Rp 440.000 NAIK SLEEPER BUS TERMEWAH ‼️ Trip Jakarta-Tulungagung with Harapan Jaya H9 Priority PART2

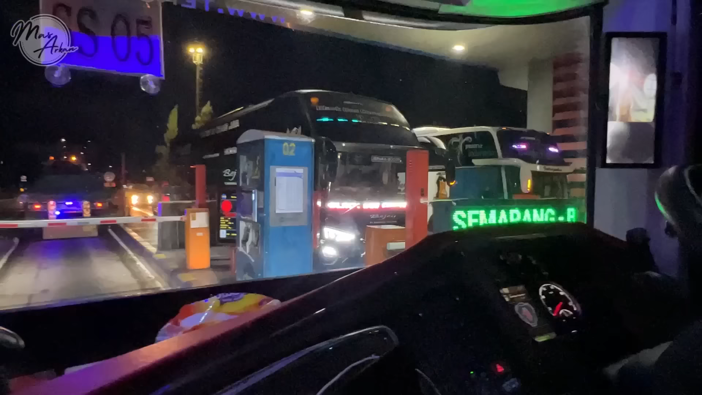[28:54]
Oh, dari Cikampek ya, langsung ya.
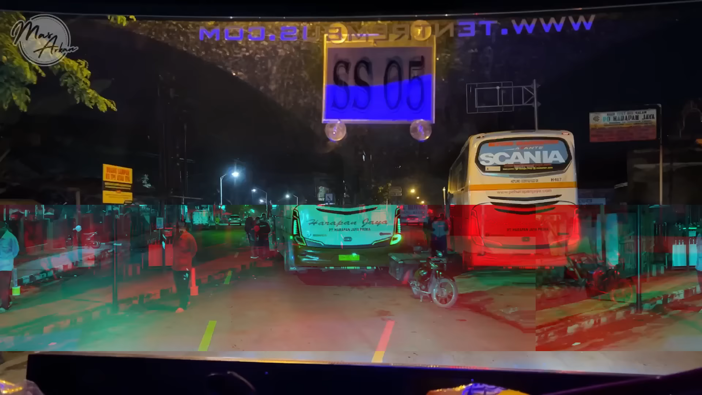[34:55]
Nah, ini kita lagi turunin penumpang sekaligus paketan di perwakilannya Harapan Jaya Kediri.